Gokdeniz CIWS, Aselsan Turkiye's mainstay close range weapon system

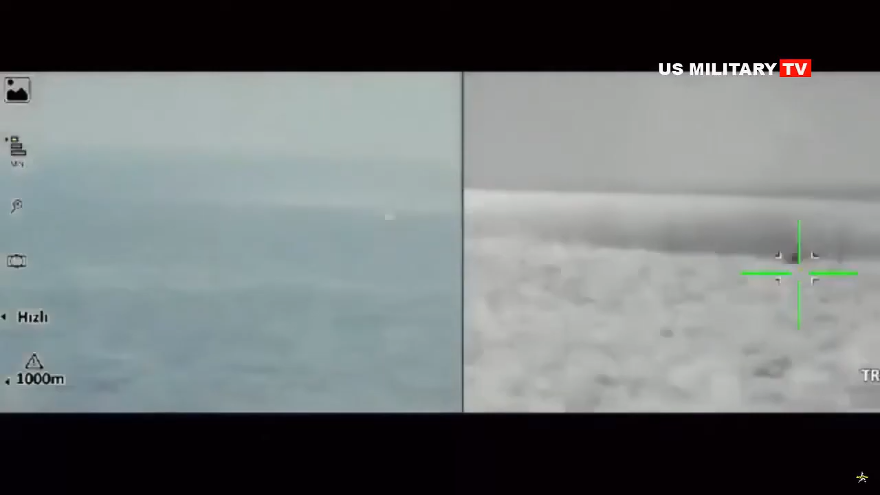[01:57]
As the target of the Gokdenas shooting are target drones flying at high speeds exceeding 180 meters per second.
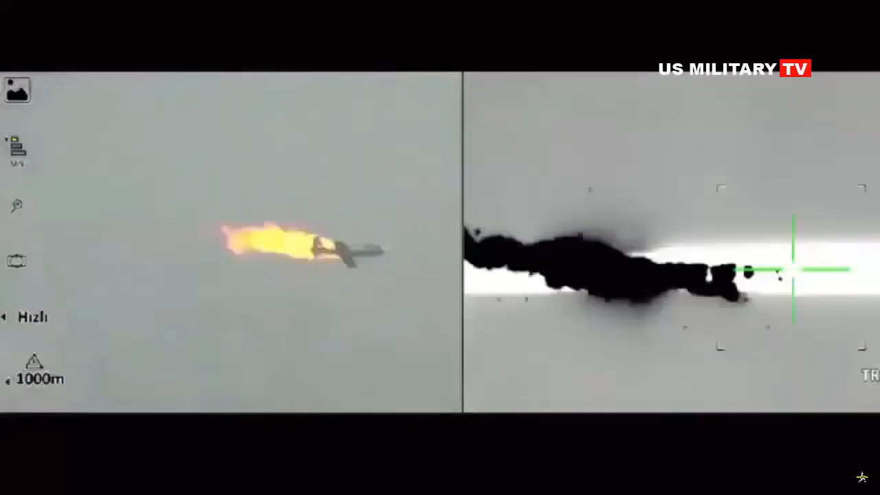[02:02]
This CIWS can engage low-flying targets and offers autonomous long-range target detection,
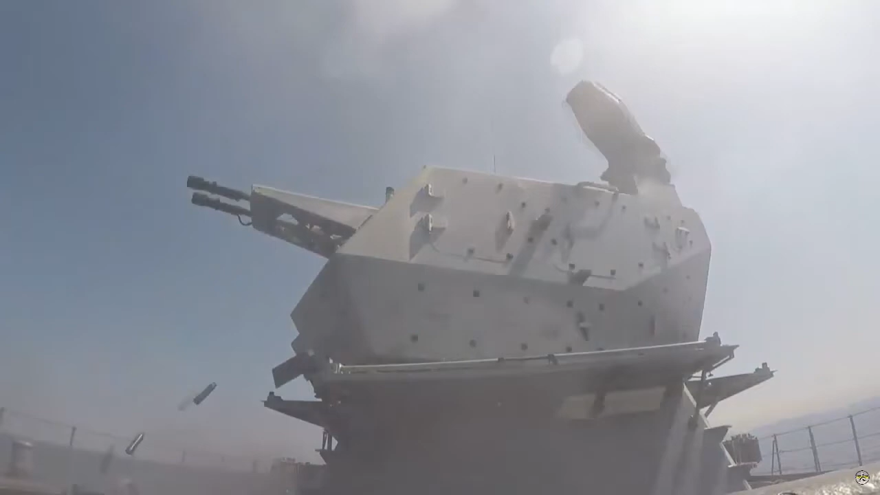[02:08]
tracking and firing.
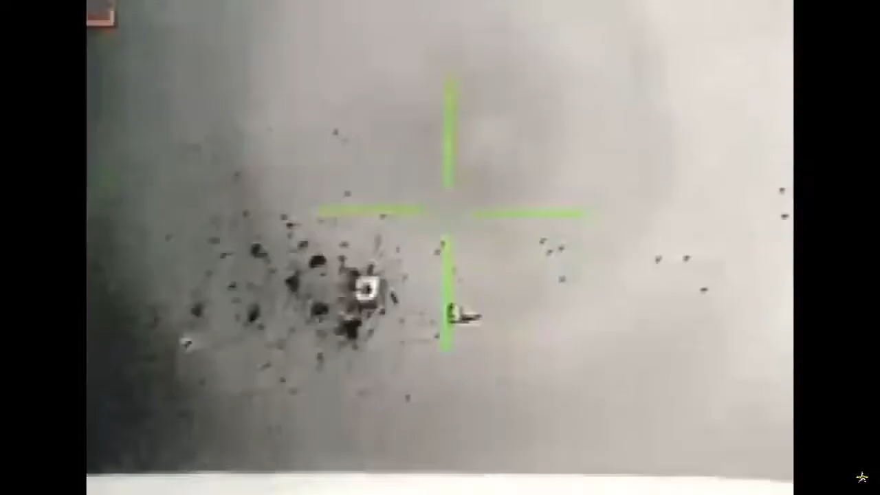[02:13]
The system's automatic linkless feed mechanism allows for simultaneous loading of HEI and airburst ammunition and switching between ammunition types as needed.